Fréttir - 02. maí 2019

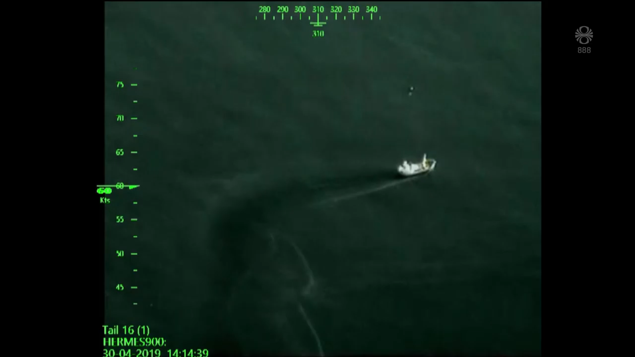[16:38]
Drónin hefur einnig verið nýttur til að fylgjast með fiskveiðum og þessum kvalaskoðunar báti svo dæmis ég tekið.